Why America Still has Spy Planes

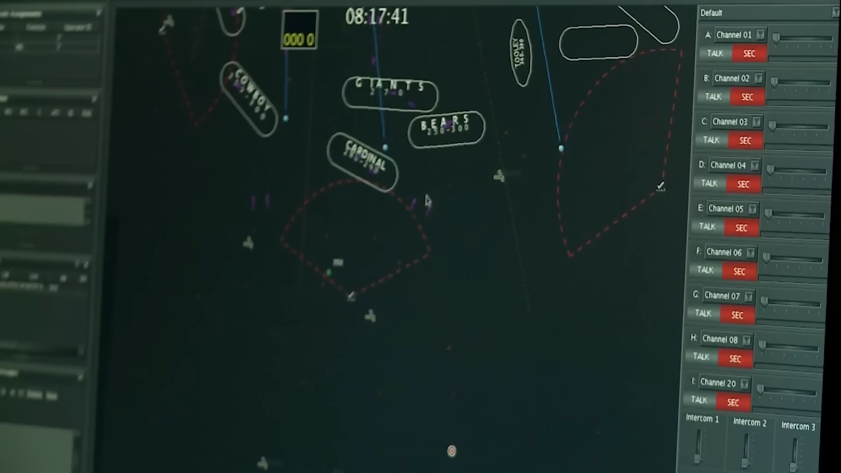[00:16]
I work on software that finds bad guys, and some of my software is used in terrestrial and airborne sensors,
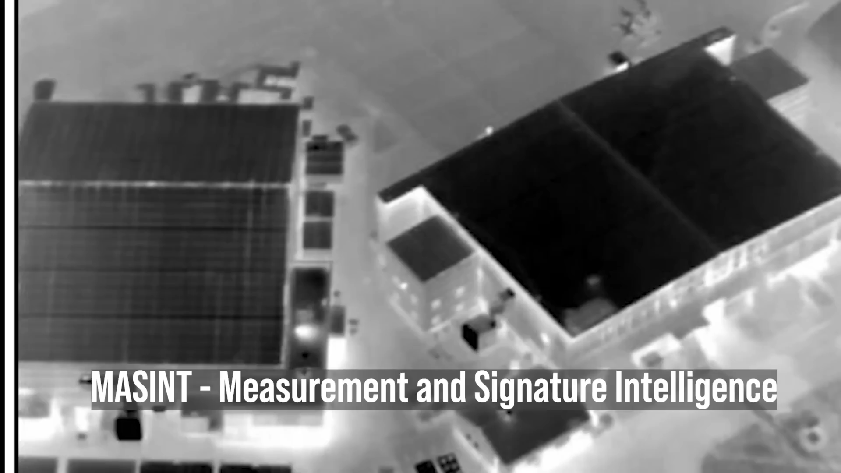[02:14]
There's also measurement and signature intelligence satellites, or mass-sense satellites,
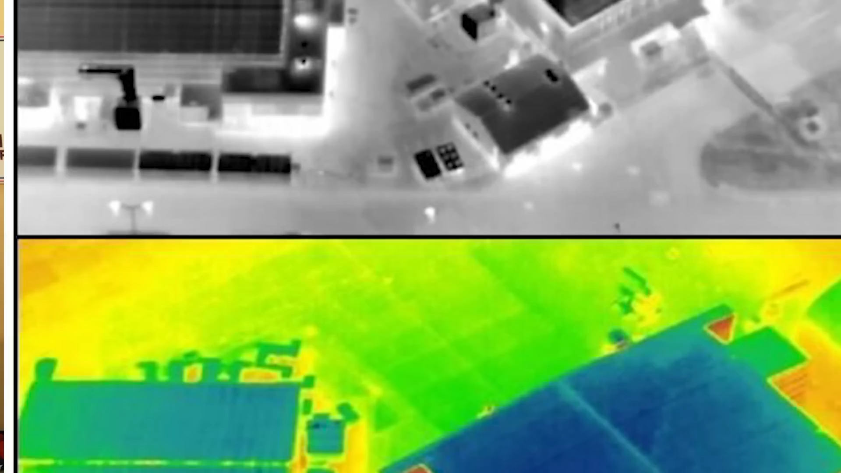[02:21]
that identify the physical characteristics of objects like thermal properties, or even the kinds of chemicals the paint might give off.